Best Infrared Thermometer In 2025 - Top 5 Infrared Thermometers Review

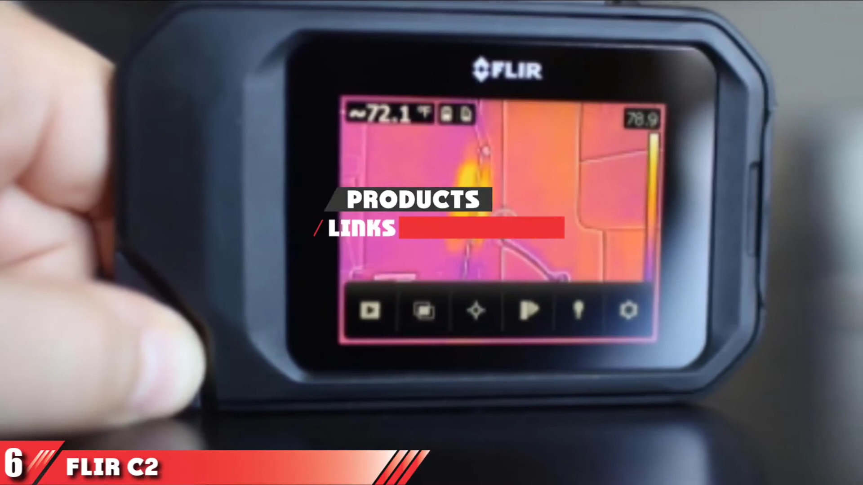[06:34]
Thermal cameras are another type of infrared thermometers,
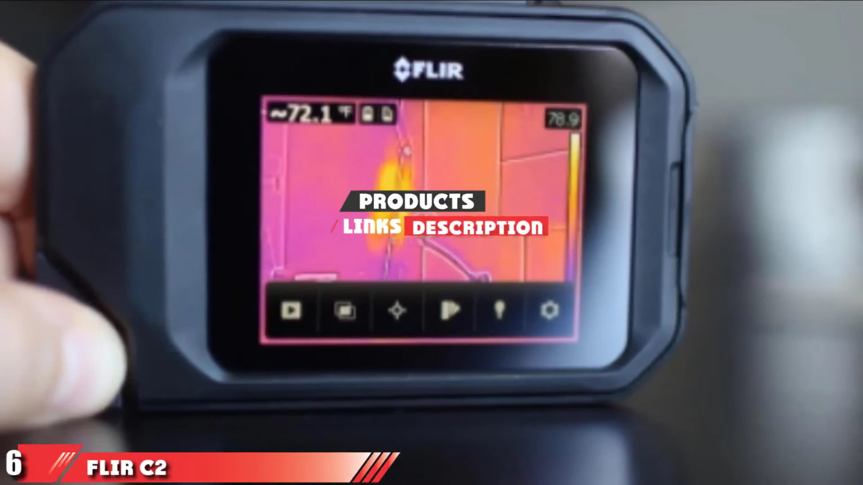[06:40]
On screen: spot 72.1°F
but they are much more powerful and accurate.
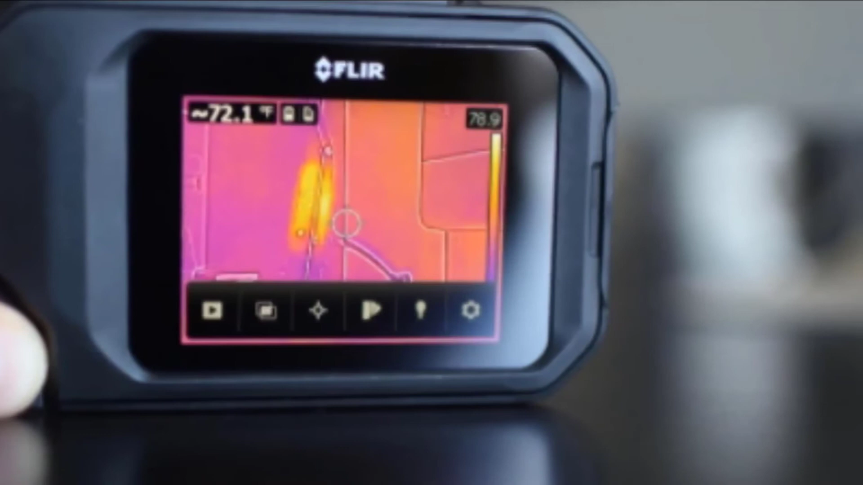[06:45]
They allow you not only get the temperature readings, but also see the measurements with your own eyes.